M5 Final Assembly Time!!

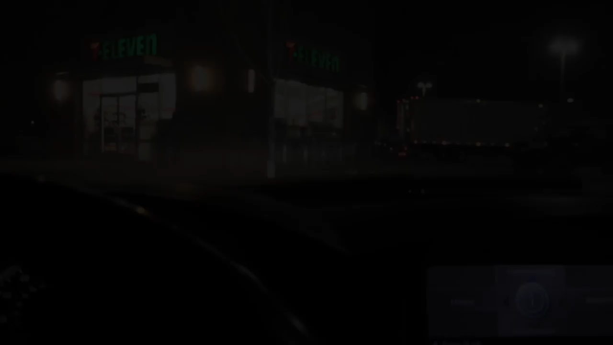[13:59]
Well, it's 2.30 a.m. So everything's closed. So I had to stop for dinner at 7-Eleven.
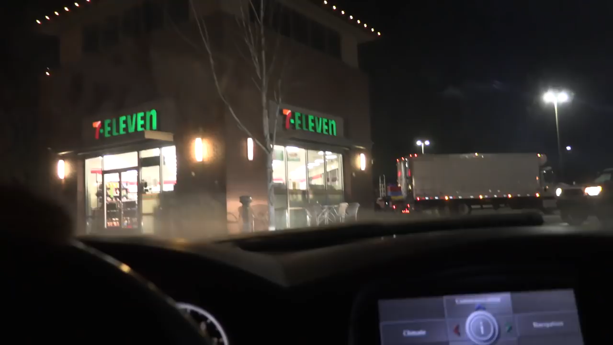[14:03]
So my dinner tonight is going to consist of Totina's party pizza. It's 26 degrees outside, Fahrenheit. So it's going to be a gingerly drive home. I'm just going to try not to crash the car on the first time out. We are also out of gas.